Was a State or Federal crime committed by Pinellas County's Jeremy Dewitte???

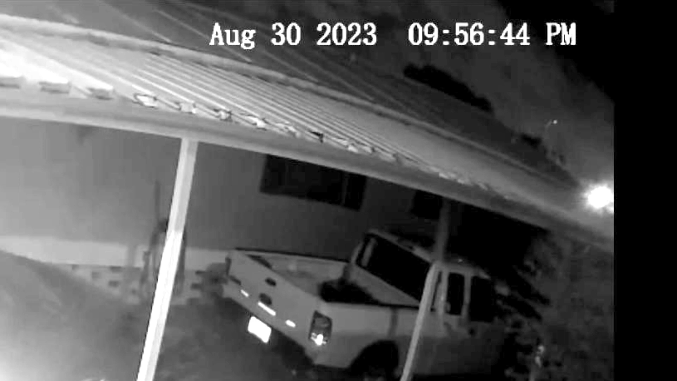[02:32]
I've had your officers come out here and that camera was pointed higher directly. I can show you a picture.